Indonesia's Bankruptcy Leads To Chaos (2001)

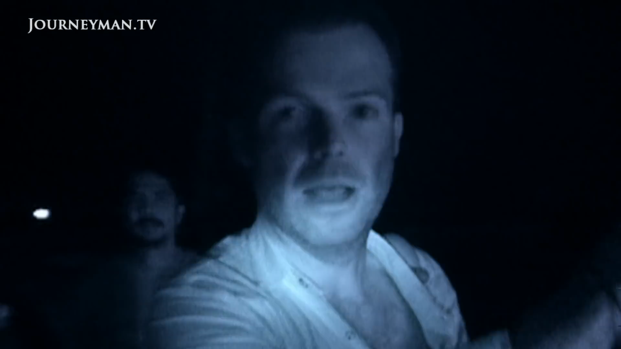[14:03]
And we're in the middle of no man's land right now. And we're trying to cross into the Muslim area.
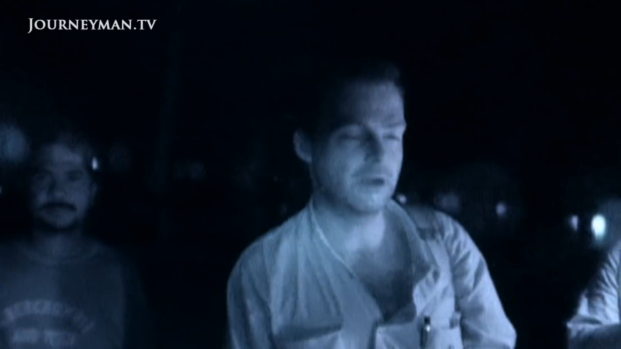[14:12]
And it's right here that we leave Bertie, our driver from the Christian side. And we hitch up once again with Reza, who's come across from the Muslim side. To meet us and to bring us back to Al-Fatah.
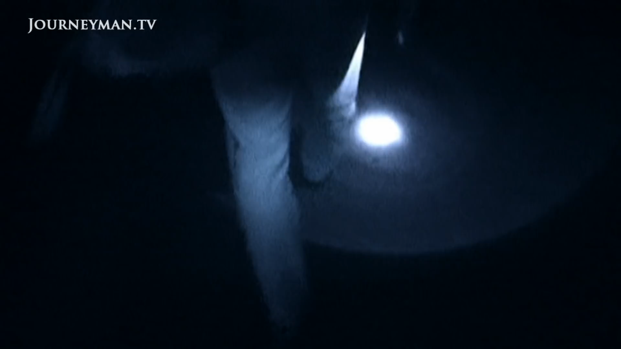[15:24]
We joined a procession of Ambons bereaved.
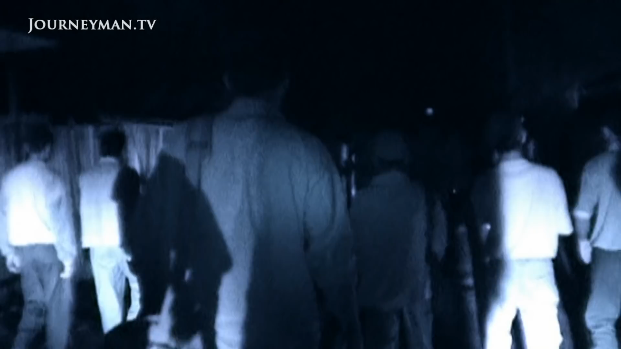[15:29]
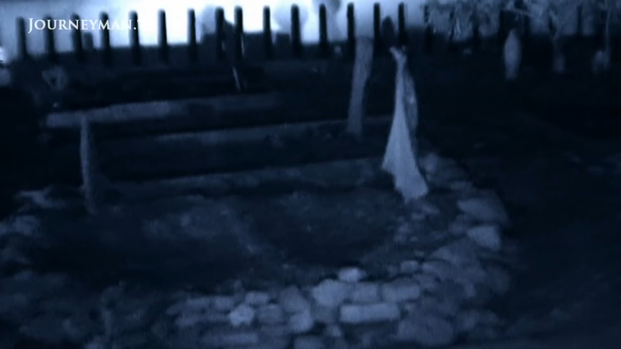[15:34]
There was to be a midnight vigil at the Jihad cemetery.